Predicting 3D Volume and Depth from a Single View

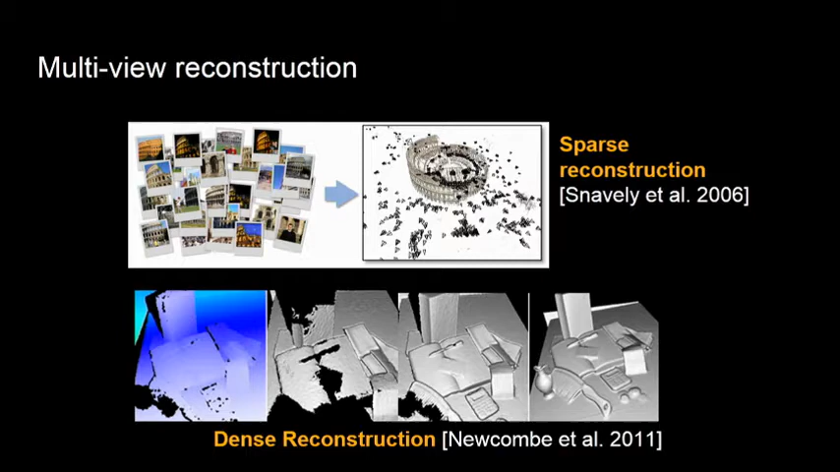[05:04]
then obviously there are lots of ways to fuse that information together and get a 3D shape. Telling our robot where to reach. However, most robots, when they're standing looking at a scene, they have a single view. They don't have multiple views. And so for them, when they look at the scene, this is what they get. They're getting a depth image like this with lots of holes because obviously the objects are sort of occluding the rest of themselves. And that leaves us sort of uncertain where to grasp and if you're a robot navigating through a room, where to move.
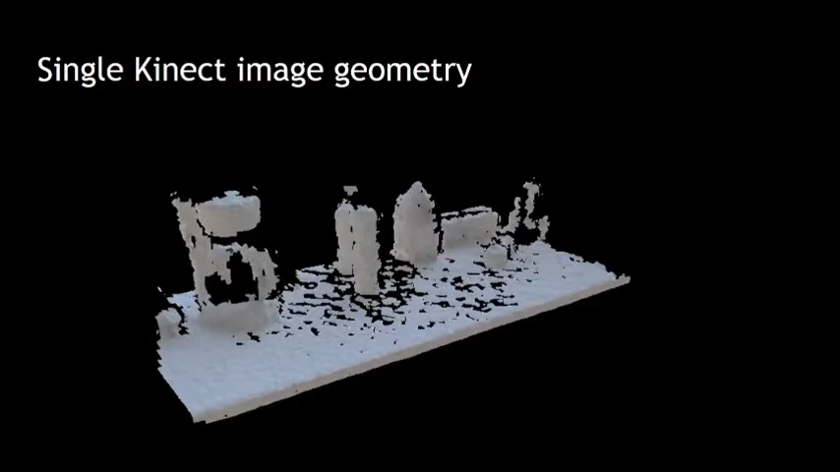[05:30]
And we would like to figure out the rest of the scene. We would basically like to get the kind of output you get if you had multiple views but only given this single input depth image.
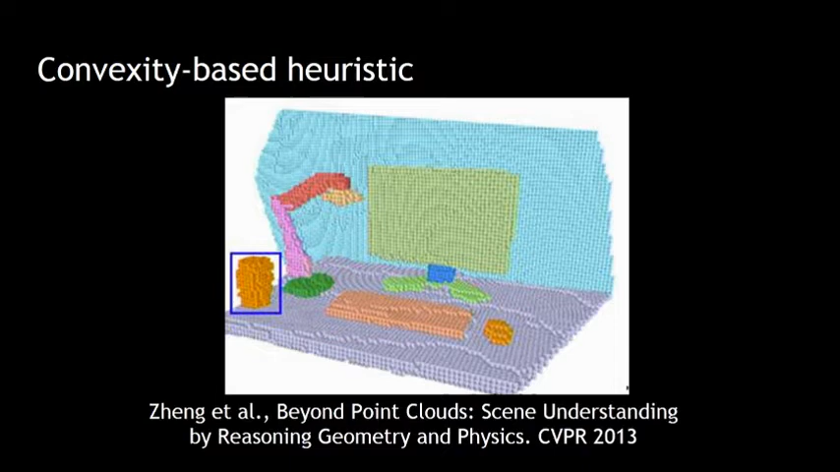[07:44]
And so if you could isolate in your depth image which objects go together then you could fit kind of a convex bounding volume and just label everything inside of that convex bounding volume as occupied. And there you have a volume reconstruction of the scene. And so in fact we compare against Zane. But you have to do this segmentation. You have to figure out which depth pixels go together to then do that convexity, apply that convexity heuristic.
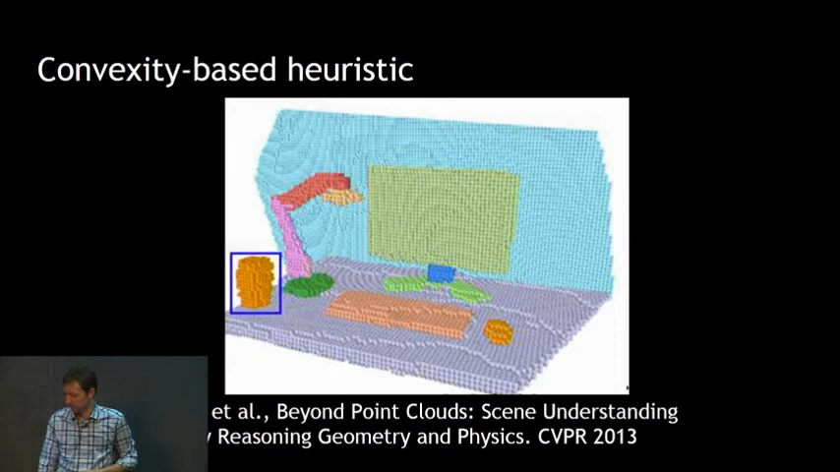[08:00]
The thing that we really liked from Kristen Grauman's group from Kim and Grauman was this 2D,
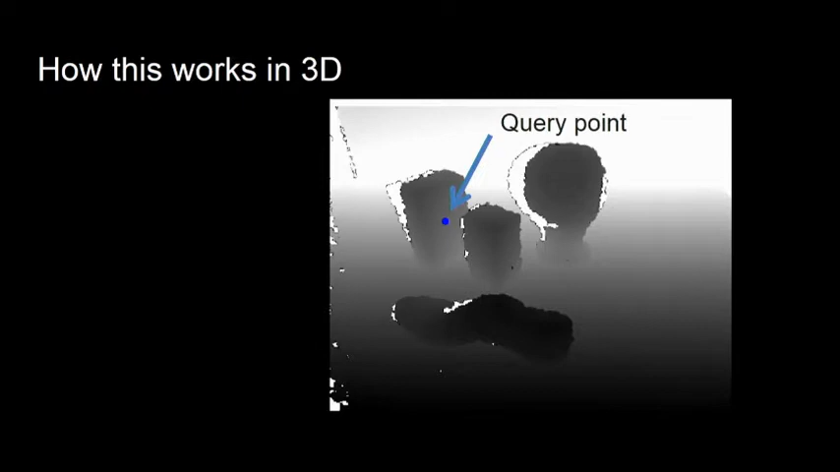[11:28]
Take the sample point, make a descriptor around it, query, retrieve a voxelet. So now you can see it's kind of a cuboid representation of what's occupied, what's not occupied. And here we're actually going to transform it. So it's in a canonical orientation, but we're going to transform it so its normal agrees with the surface normal of our sampled point in the image. And that's actually kind of a useful insight and trick. So then we paste that back in and sample another point, now the red point.
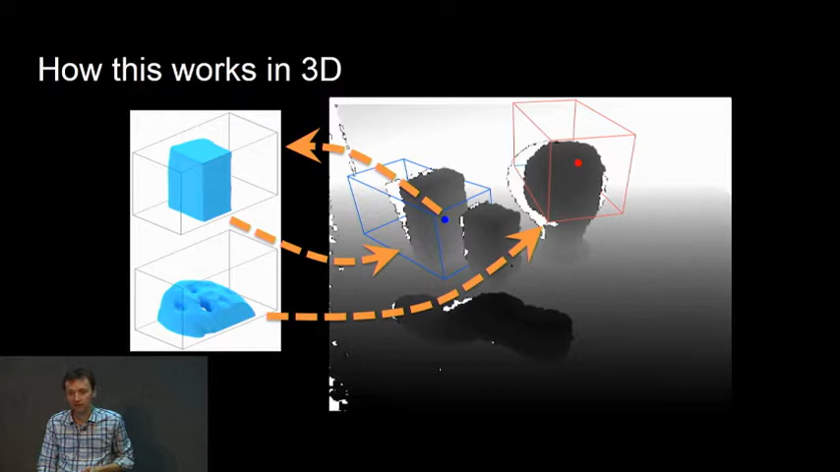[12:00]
Paste in the voxelet that goes with that. Repeat until you have basically accumulated enough of these.
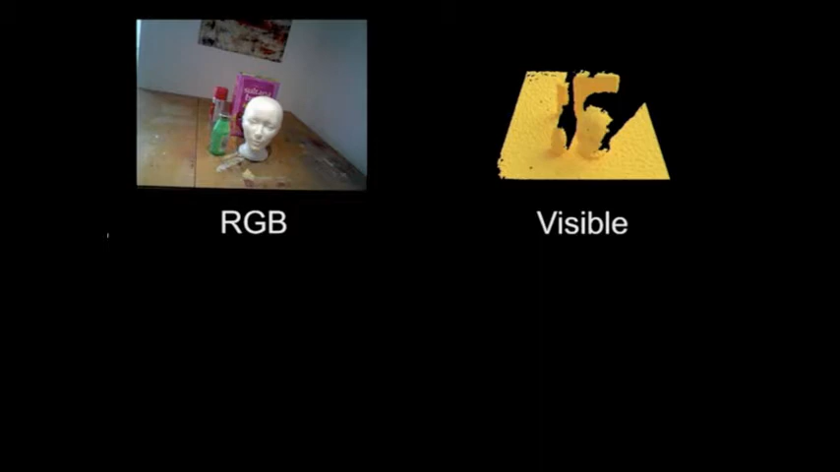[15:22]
That's just for us to visualize what's going on. We do use that single depth image as an input. And then on the bottom right, I'll show the, the results. So there's the, there's our computed volume representation.
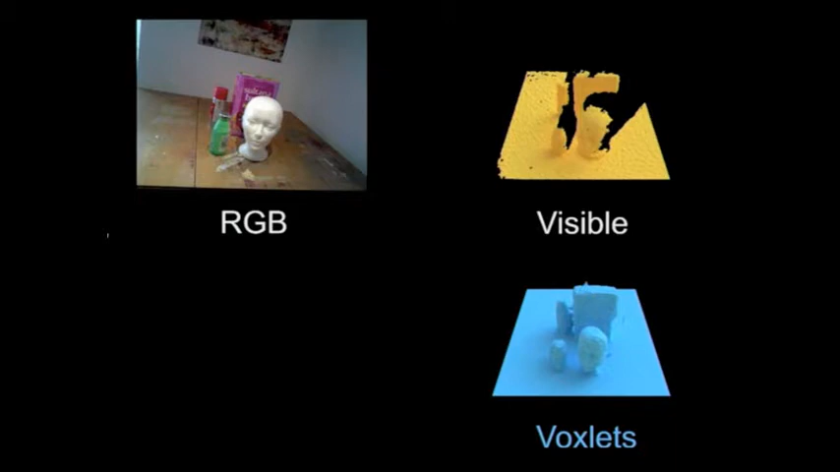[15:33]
And I'll spin that around in a second. And the lower left, we have the ground truth. So what would happen if you had all, whatever it was, two to three hundred, uh, depth images fused together. So, as you see, it's not perfect, but it is pretty good. It gets the boxes being boxy, the bottles being bottle-like. Uh, the floor is introduced here artificially. So again, we know the top and the bottom.
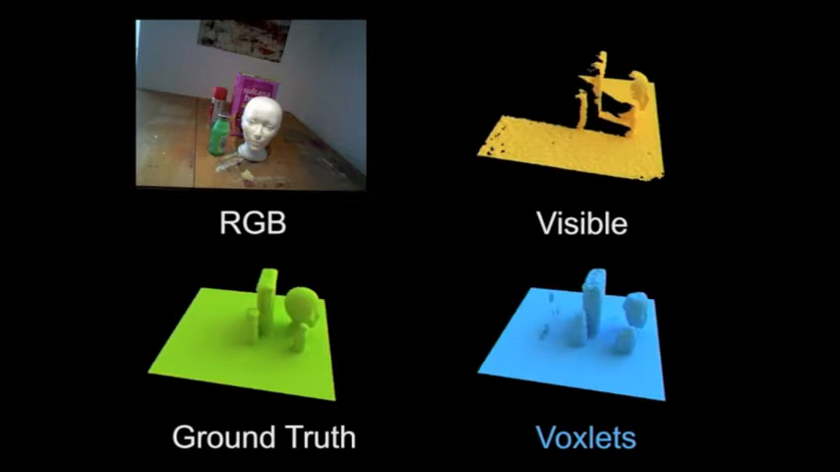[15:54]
And so it's just a, uh, a heuristic algorithm that introduces the floor. Compare that to Zeng, which actually has the segmentation of all the objects.
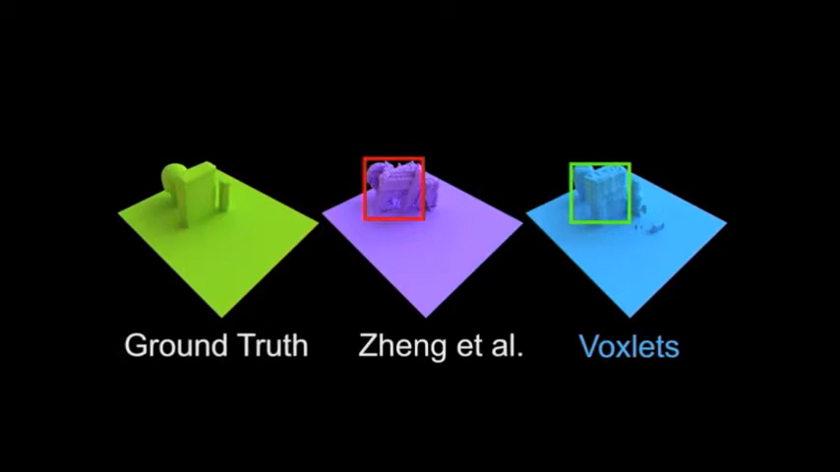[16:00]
Right? And we're still, uh, we're still looking better.
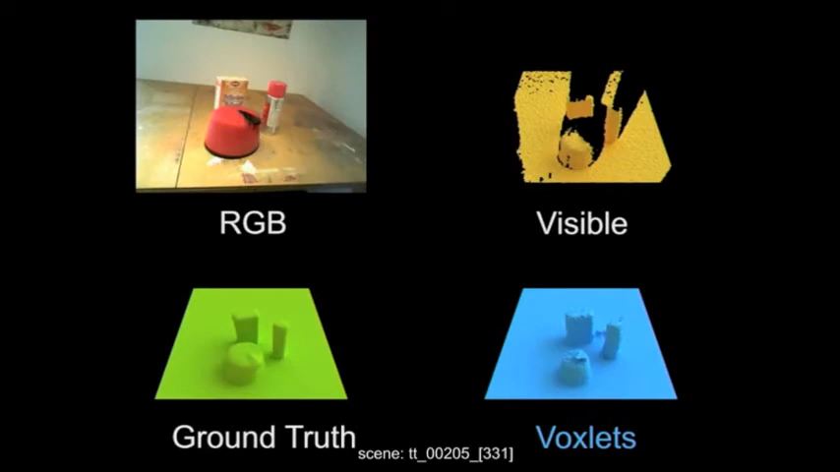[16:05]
One of the reasons this scene is so cool, and this one is, as well, is in the depth image. These objects are actually occluding each other.
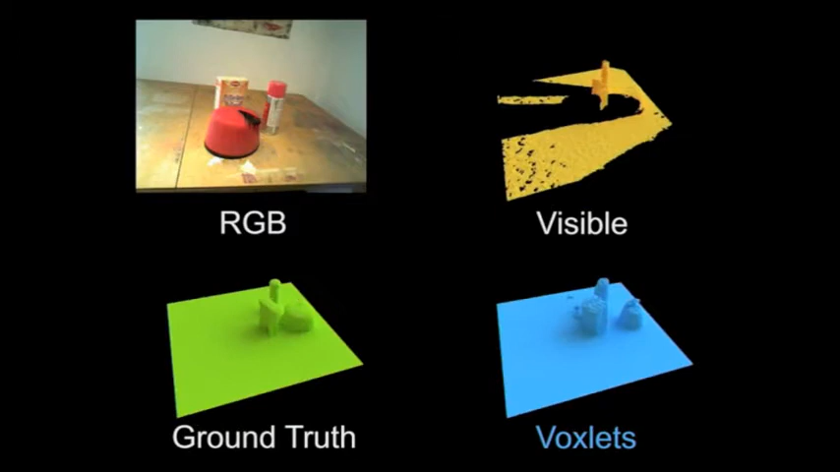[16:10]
So it's not just a single, like, oh, see an object, fit a round shape, you're done. Uh, you're seeing an object, and you're seeing sort of a hovering set of, of points.